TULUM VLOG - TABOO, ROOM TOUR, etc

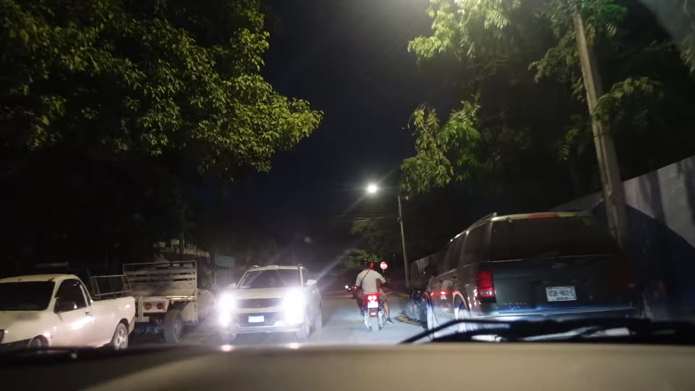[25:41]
Turn left, then turn right. Turn left, then turn right. Okay. There are a lot of people on motorcycles and stuff.